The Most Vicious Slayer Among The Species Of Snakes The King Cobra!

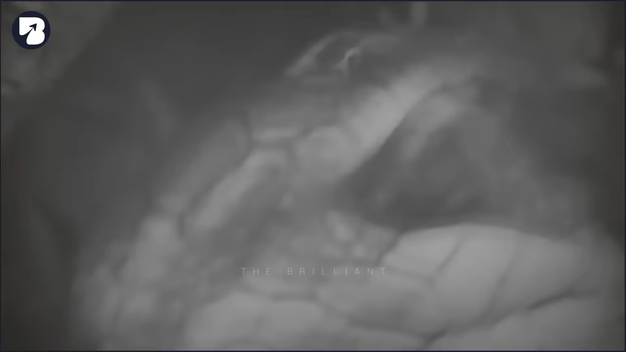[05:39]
essentially eliminating future competitors before devouring her.
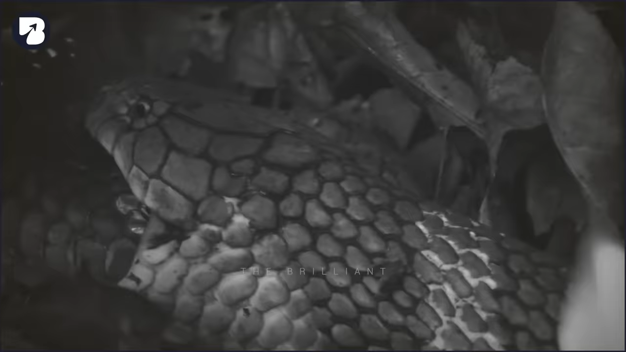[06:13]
So maybe devouring the female whole, eggs and all, solves the problem.
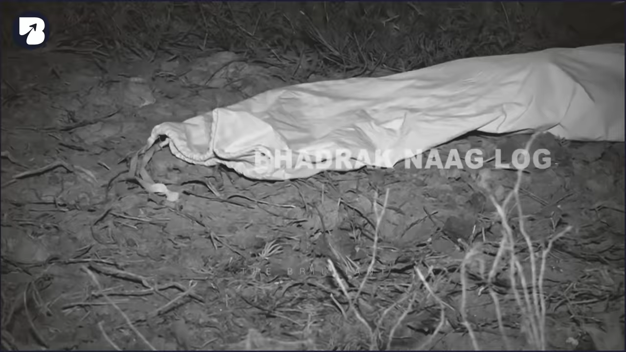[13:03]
You can see the snake being released back into nature and slithering away.